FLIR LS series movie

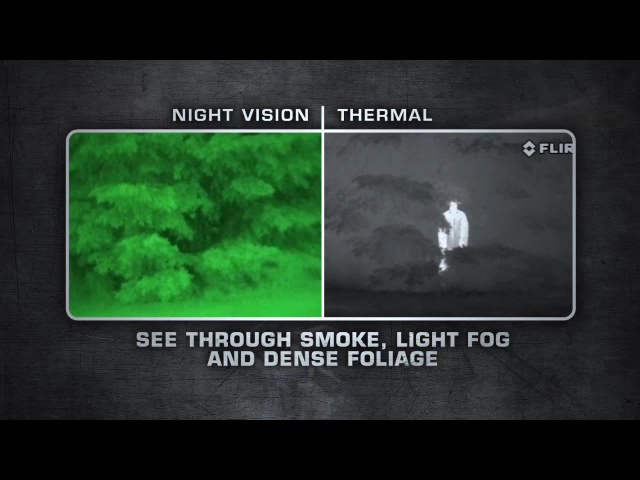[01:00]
LS Series are equipped with uncooled, maintenance-free, micro-bolometer detectors,
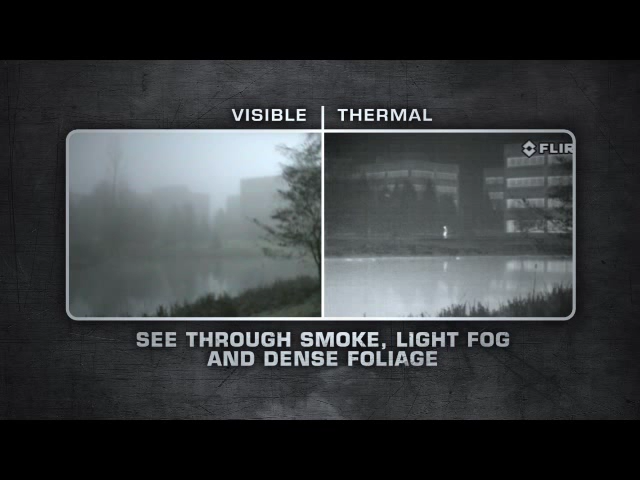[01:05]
delivering crisp thermal images in any day or night situation.
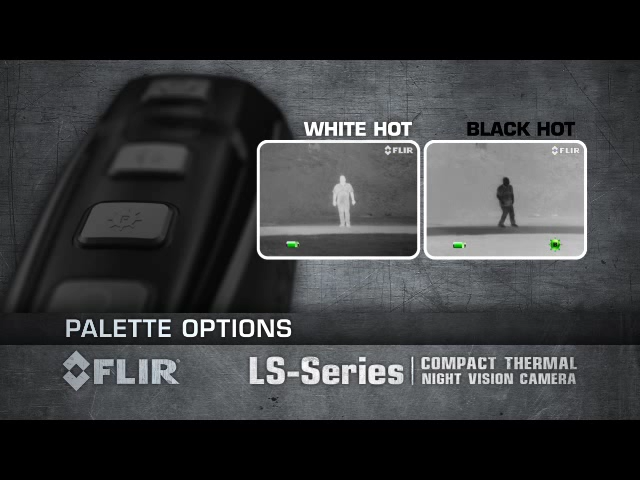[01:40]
FLIR's proprietary Insta Alert feature colours the hottest part of the scene red.
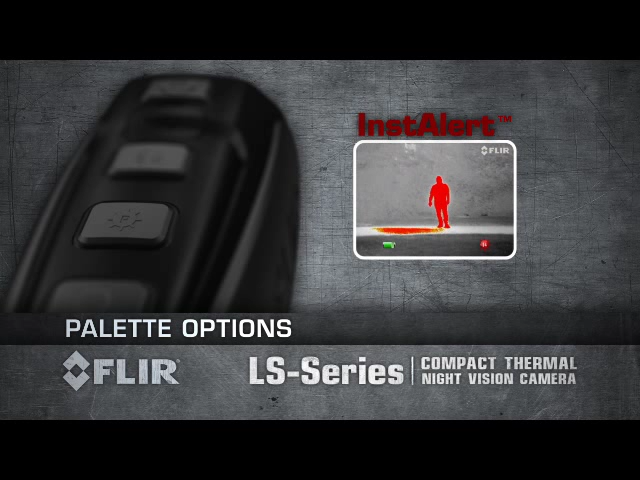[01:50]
This makes it easy to spot suspects in the thermal image. FLIR LS Series is available in two models.
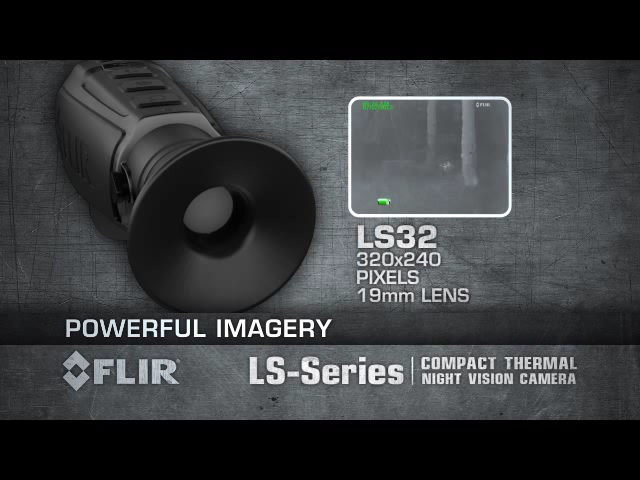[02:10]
LS 64 produces thermal images of 640 by 480 pixels and is equipped with a 35mm lens.
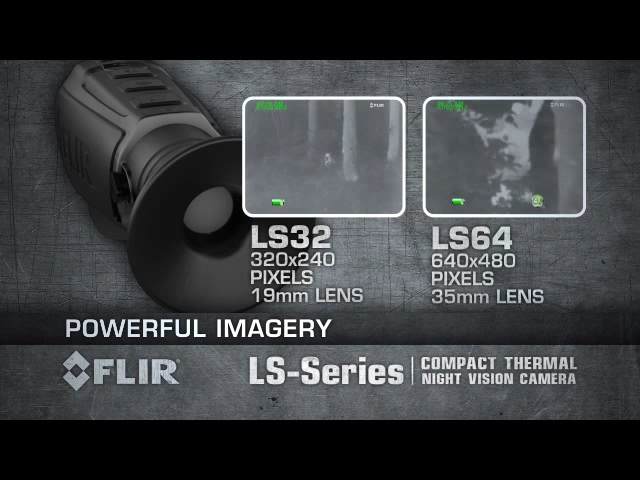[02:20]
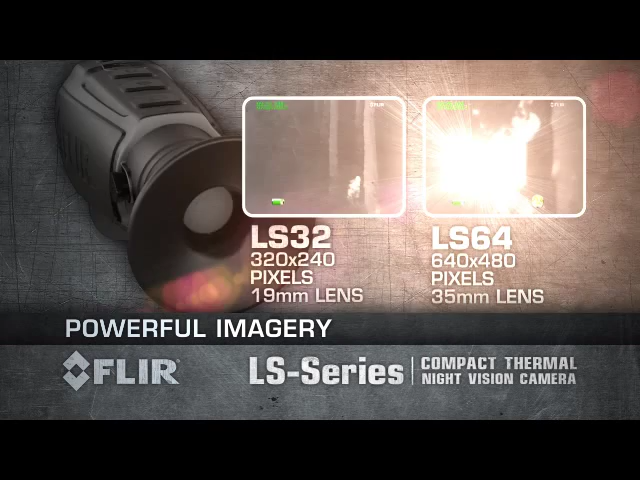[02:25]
LS 32 has a 2x zoom enabling you to detect a man-sized target more than 600m away.
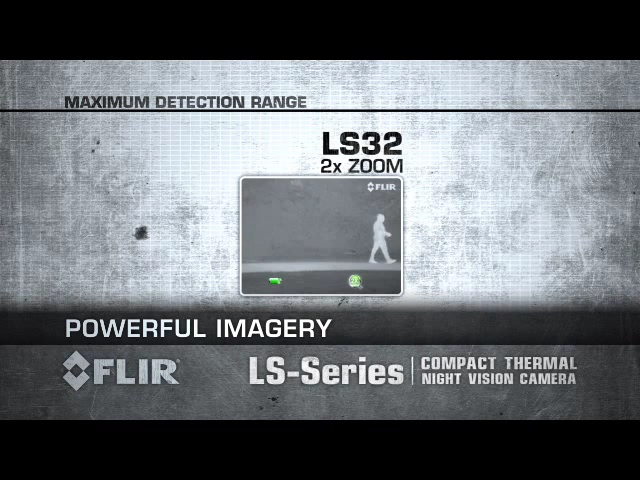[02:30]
LS 64 has a 4x zoom to detect a man-sized target about 1000m away.
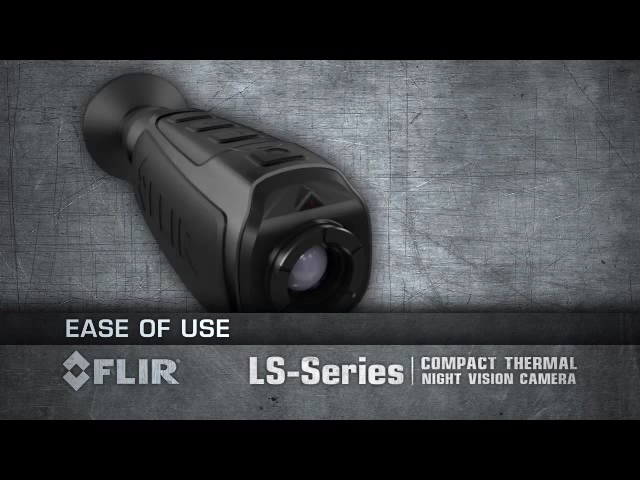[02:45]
Power up within one and a half seconds with a touch of a button. Select from five viewfinder brightness levels.
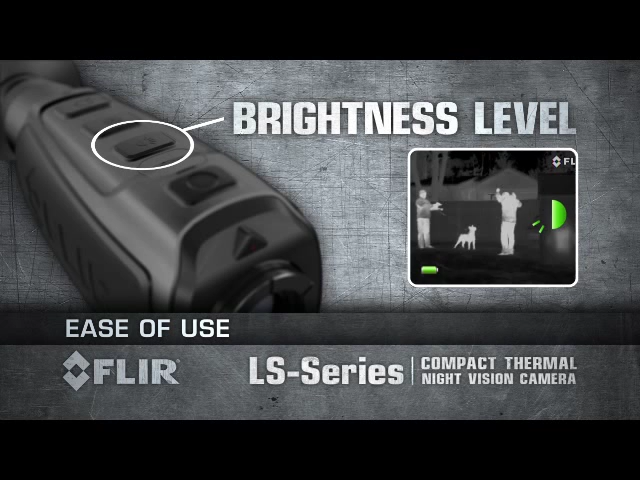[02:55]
Choose from three detection palettes.
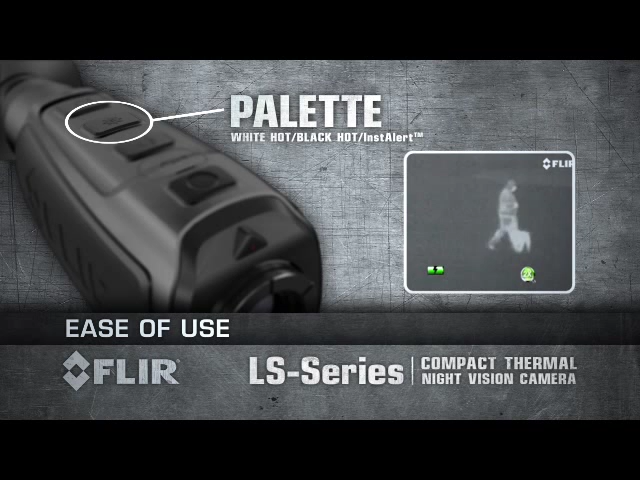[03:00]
Activate two times e-zoom on the LS 32 or up to four times e-zoom in the LS 64.